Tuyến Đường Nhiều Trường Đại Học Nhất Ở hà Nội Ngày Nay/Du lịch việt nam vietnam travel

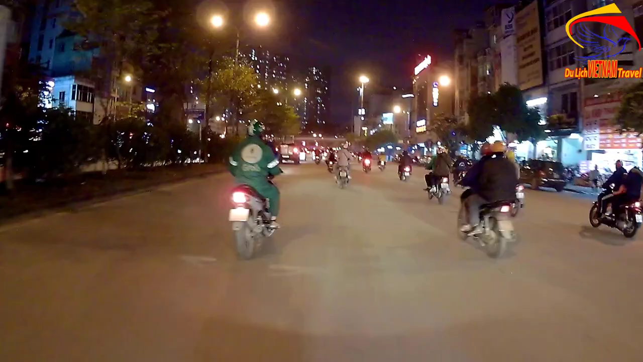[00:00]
Bình thưa quý bà con các bác, Mình Toàn đang có mặt tại Hà Nội và hôm
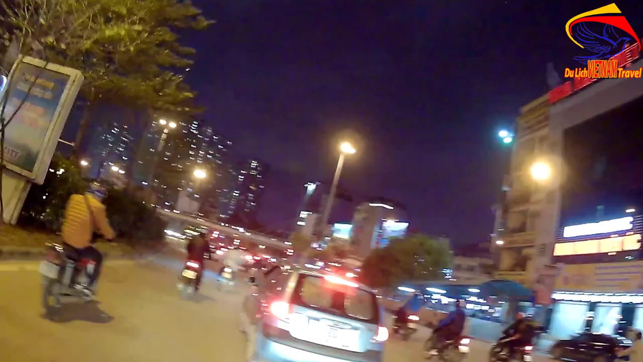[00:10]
nay là Mình Toàn xin chia sẻ đến quý các bà con một cái tuyên đường mà nhiều cái trường đại học nhất ở thủ đô Hà Nội Ôi, lạnh quá Ở đây chúng ta đang dừng đây là đèn xanh đỏ là ngay Nga Tư Sở Một cái tên rất là quen thuộc để những ai đến Hà Nội
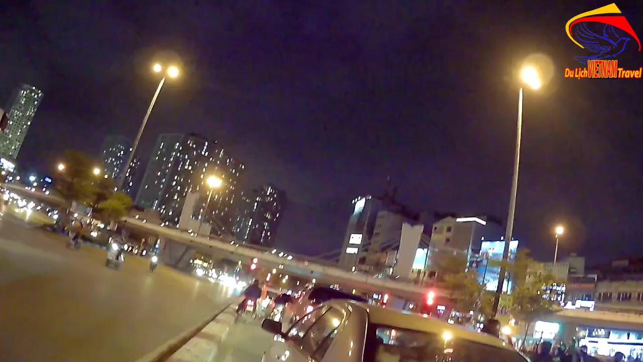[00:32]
Và giờ này là cũng không phải là giờ cao điểm, nhưng mà đường ở Hà Nội thì rất là đông người tham gia giao thông Chính như thế là cái tình trạng tắt đường cũng xảy ra thường xuyên Đây là xung quanh Nga Tư Sở
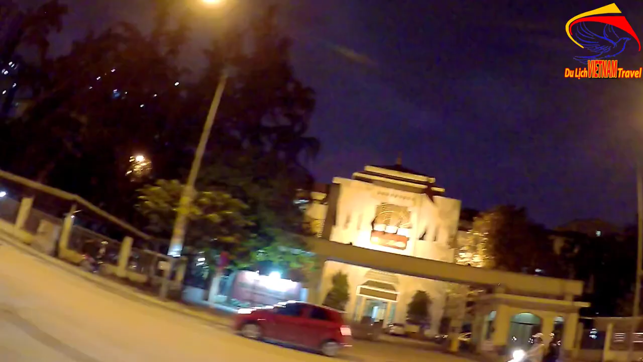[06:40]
trường đại học xã hội và nhân văn,
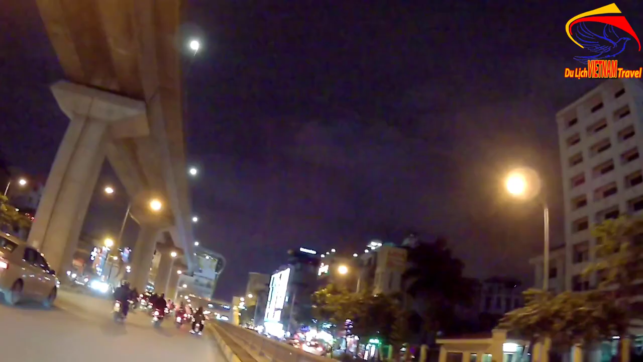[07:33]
học viên hành chính, học viên bưu chính này, học viên tổ chức căn bộ đô thị này, đấy là đều nằm trên đường này hết quý bác mong các bác ạ.
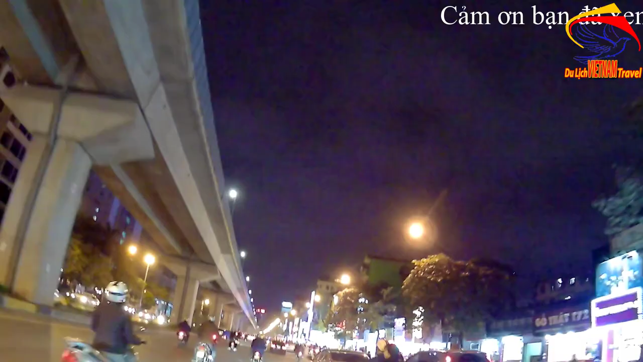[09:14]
Chúng ta đang chuẩn bị đi qua Đại học Hà Nội. Bên cạnh Đại học Hà Nội là cái chợ Phùng Quang. Một trong những chợ mà thú vú rất là nhiều sinh viên ở Hà Nội đến đây mua sắm. bởi vì là chơi quần khoáng này thì đồ cũng khá là rẻ, bán quần áo, túi sách cũng như là
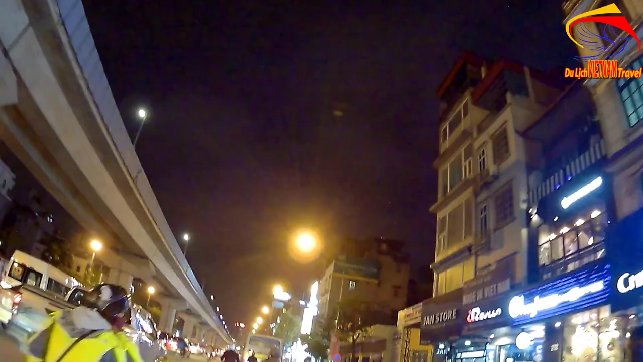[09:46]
quần áo, túi sách, giải dép, đồng hồ, kính nhiều lắm các bạn ạ, ở chơi quần khoáng này, nên các bạn sinh viên về Hà Nội mà học các trường đại học thì
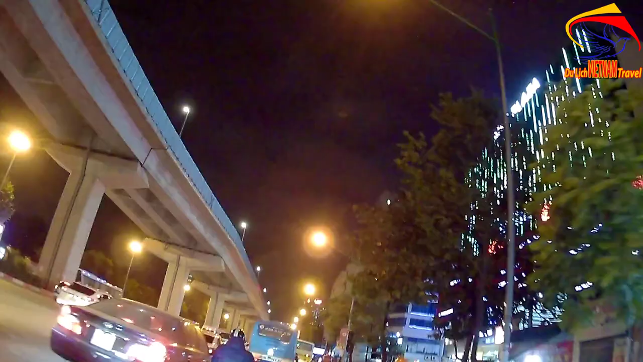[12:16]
và những giờ không có điểm cũng hay thường tắt như thế này luôn.
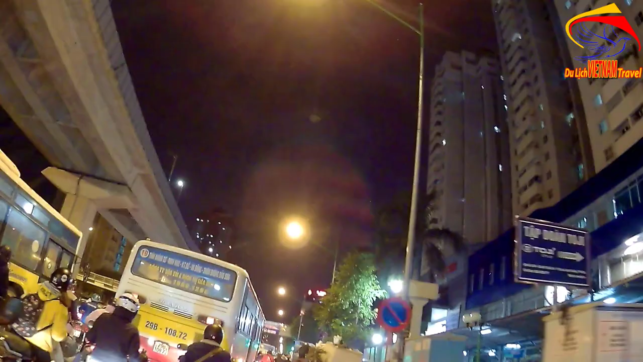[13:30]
Đến đoạn này là tắt đường. Đi tắt đường. Racket đầy đường luôn. Khi mà đi bên hung thuần đường khố xe buýt chỗ này rất là sớm.